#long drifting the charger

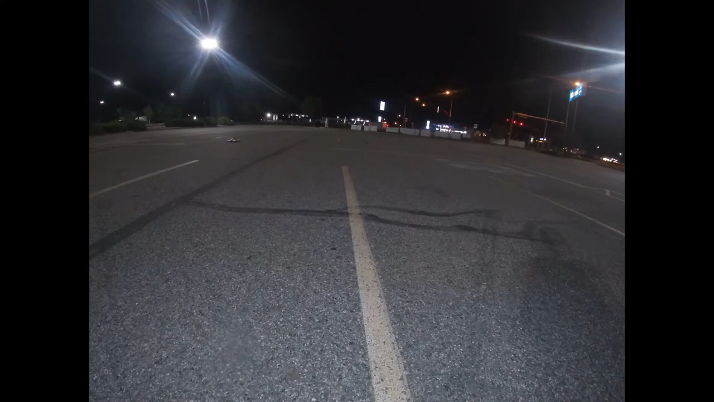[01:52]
What do you think that looks like an owl? Look at that drift.